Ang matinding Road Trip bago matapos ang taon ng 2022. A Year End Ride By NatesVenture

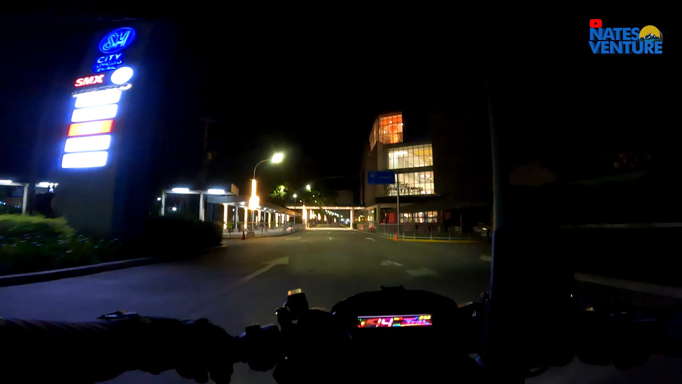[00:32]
After na yung makarating ng SM Central nang alas 3 sa umaga minit ko muna si Sir Mike